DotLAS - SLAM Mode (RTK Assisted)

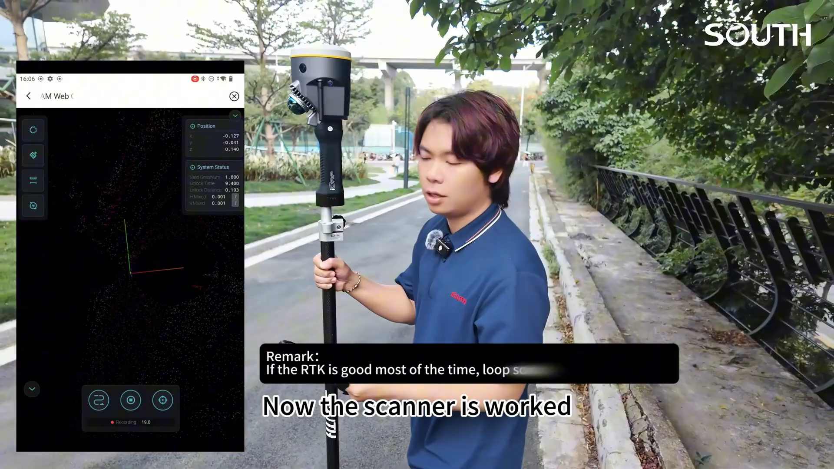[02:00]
now the scanner is worked let's move
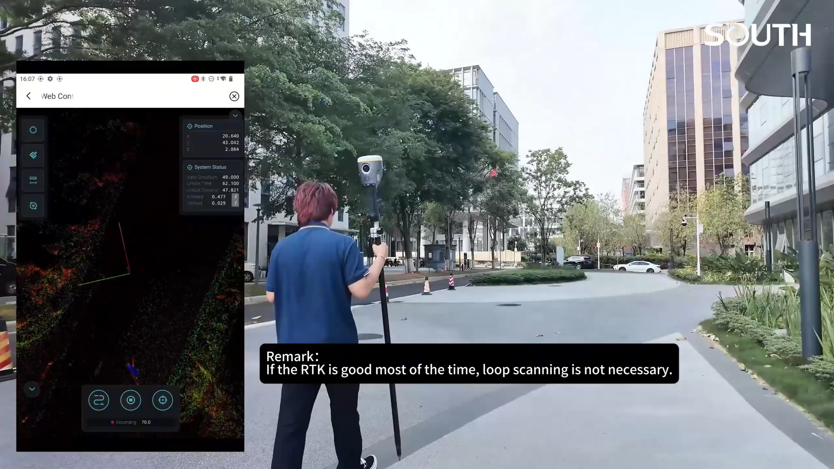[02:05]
now the position is uh coordinates now
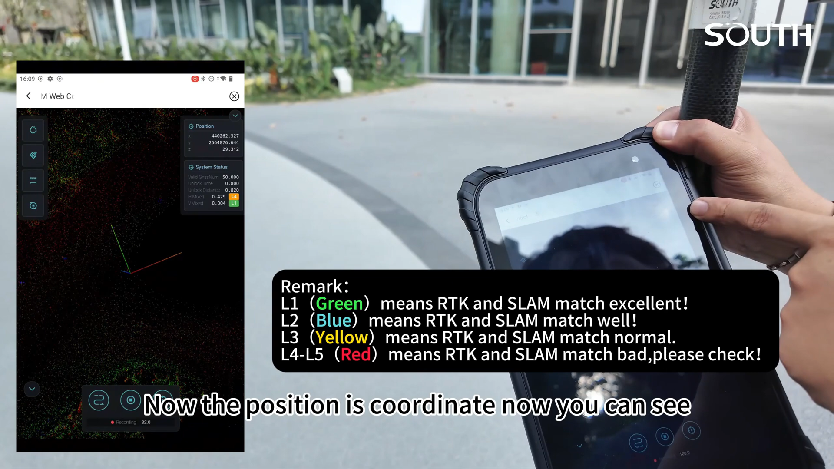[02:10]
you can see and this is a system city studios this is uh the error about the gss and the scanner's amu
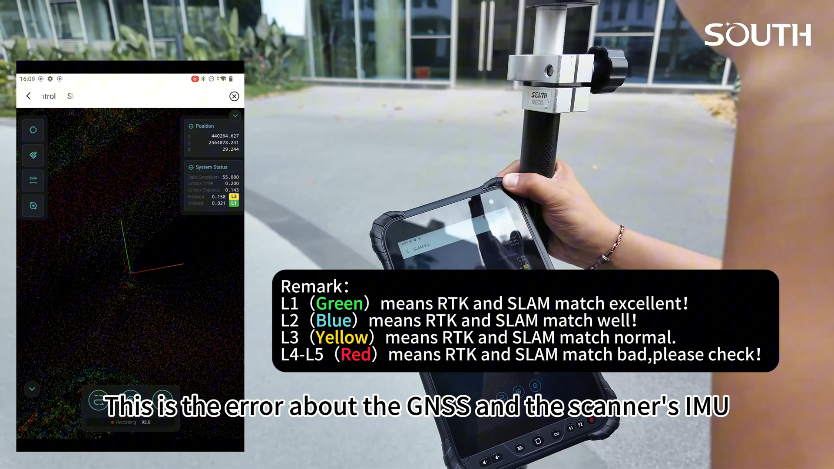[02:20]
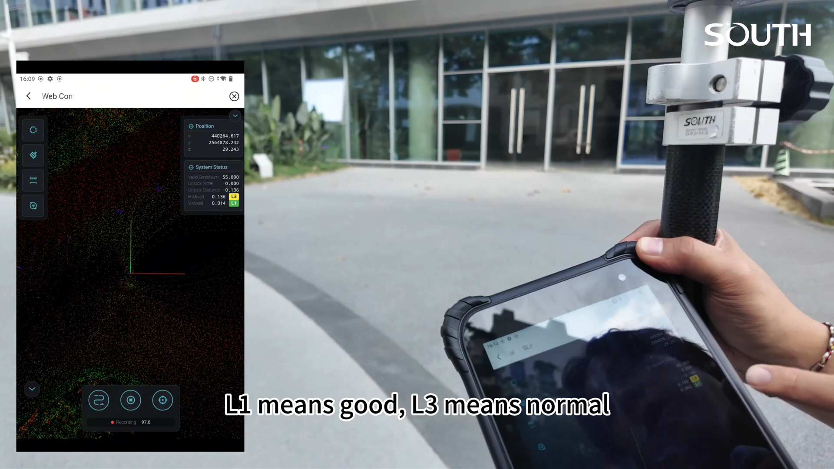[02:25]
l1 means good l3 means normal
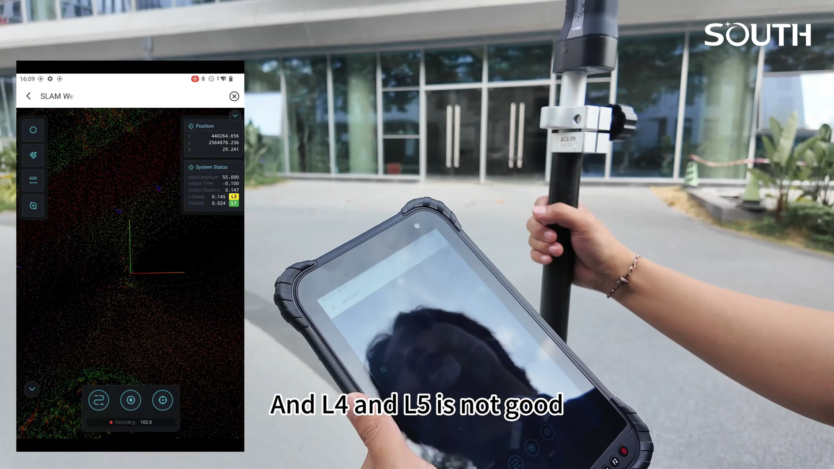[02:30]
and the l4 and l5 is uh not good so we need to keep uh pay attention to it